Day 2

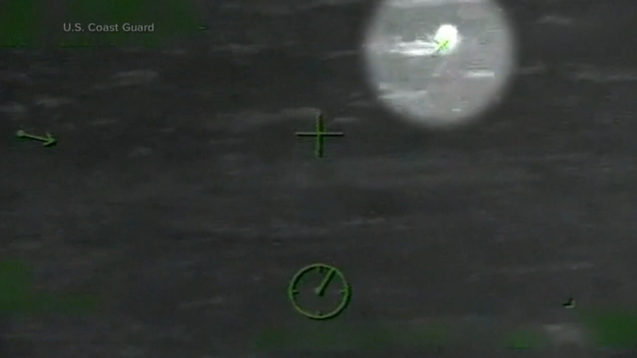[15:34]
The Coast Guard spotting the 28-year-old cruise ship passenger with his head barely bobbing above the water.
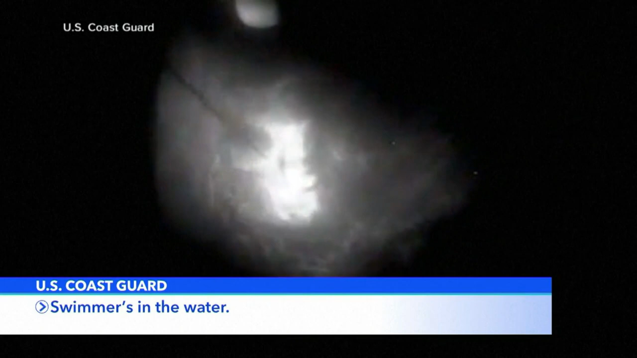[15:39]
Frantically waving his arms, hoping to be spotted.